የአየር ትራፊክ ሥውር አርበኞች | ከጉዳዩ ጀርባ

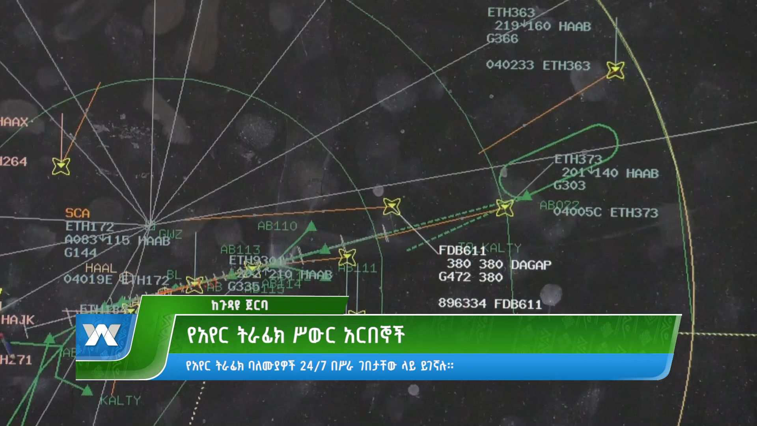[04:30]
አየሩ ለኛ መንገድ አለ፣ ጎዳናዎች አሉ፣ የተሰየሙ አውሮፕላኑ የሚሄድባቸው መስመሮች። አዲስ አበባ ጋር ሲመጣ አዲስ አበባ ላይ የተተከለ ፋሲሊቲ አለ። አውሮፕላኑ ፒክ አድርጎት ለምሳሌ 360 ዲግሪ አለ አይደል?